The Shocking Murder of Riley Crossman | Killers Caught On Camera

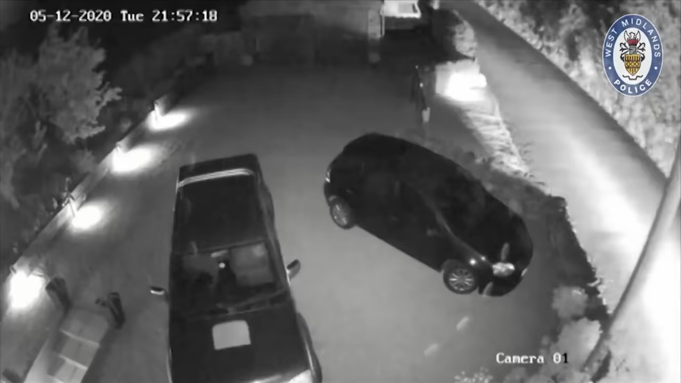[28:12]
But by 10 o'clock that night the same vehicle was spotted again lurking near the woodland.